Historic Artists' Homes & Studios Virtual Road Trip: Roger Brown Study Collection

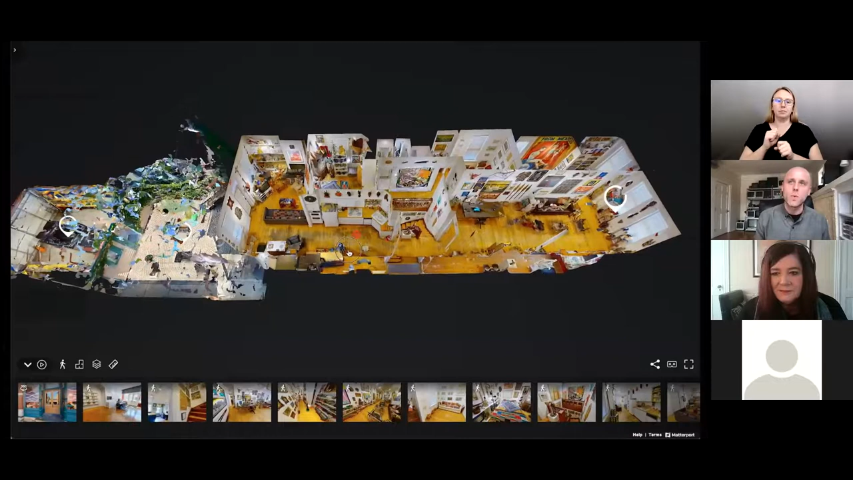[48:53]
So I've worked at the RBSC for a decade now, and seeing the space represented in this way kind of blows my mind every time I experience it.
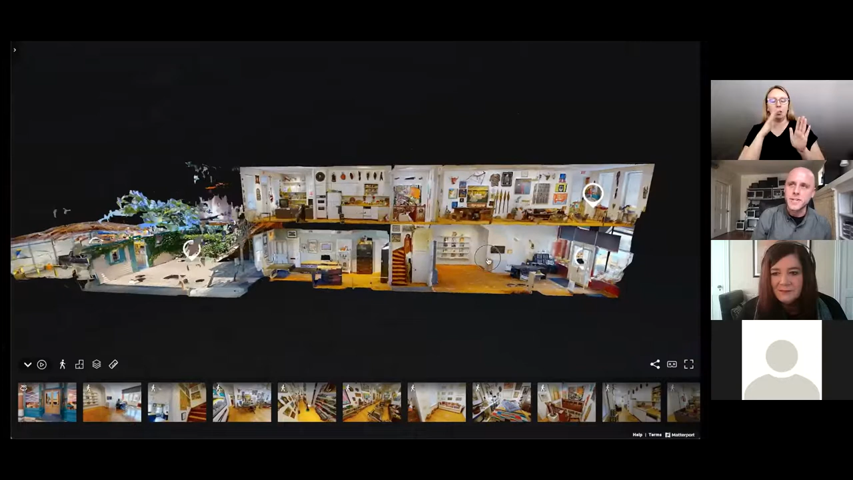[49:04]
You can see our front room was Roger's former studio space. The back room was his workspace. And the second floor is the collection that we have intact as he installed it.
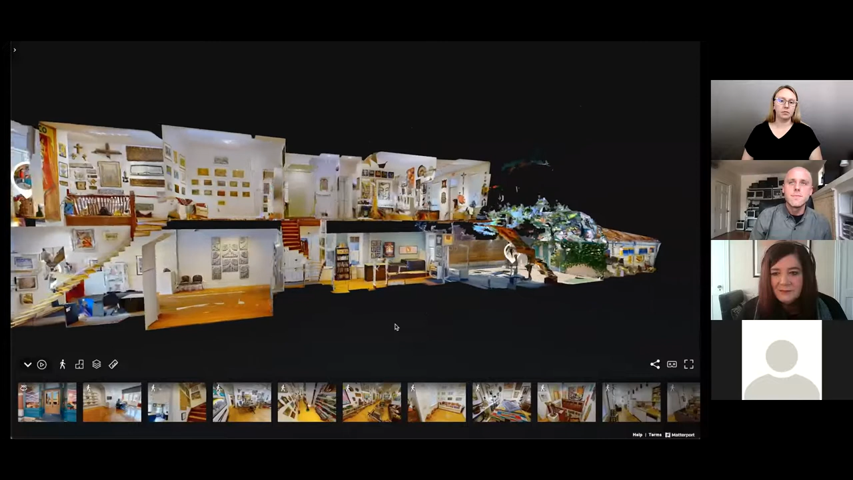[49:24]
So this is a view of our building from Halsted Street.